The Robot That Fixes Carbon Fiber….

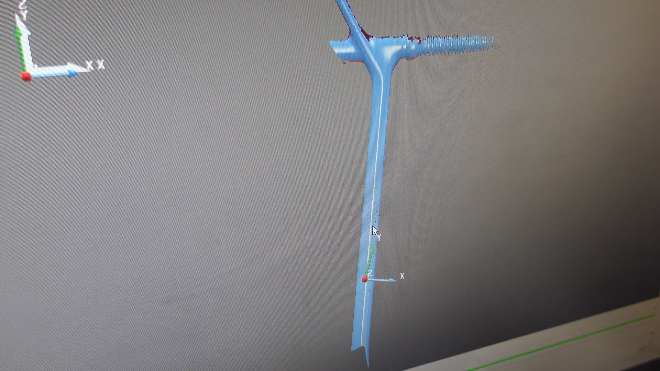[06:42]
see it's pretty pretty nice scan of it
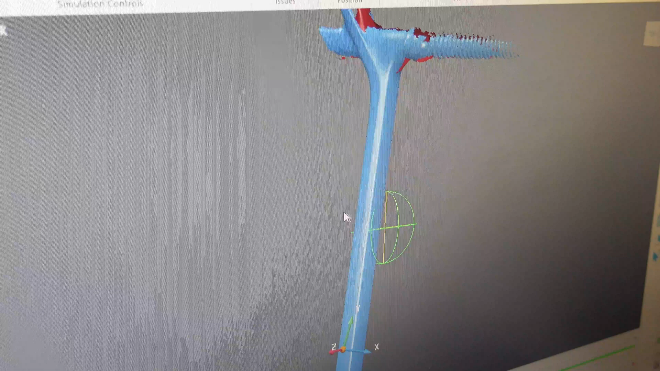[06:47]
what we do we lay the the tool path on top of that which is the green bits
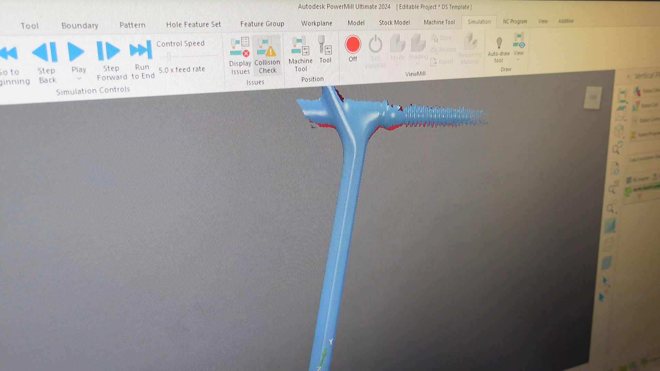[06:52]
and if I zoom right in you can see each
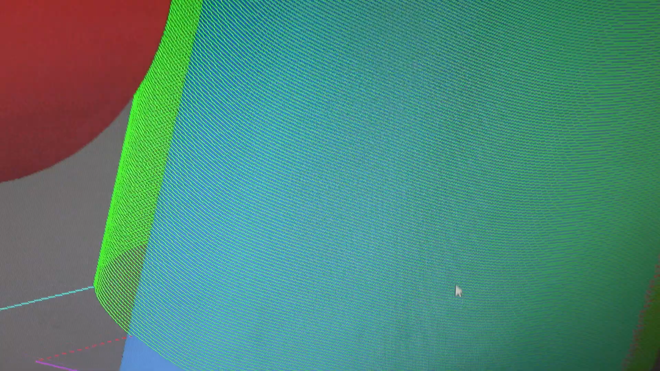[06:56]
individual
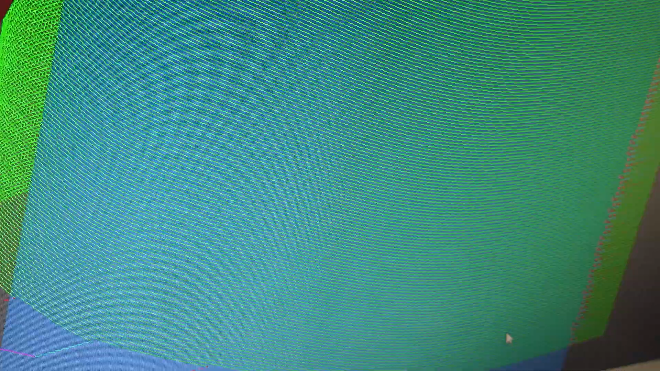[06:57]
line so this is the tool path and the robot head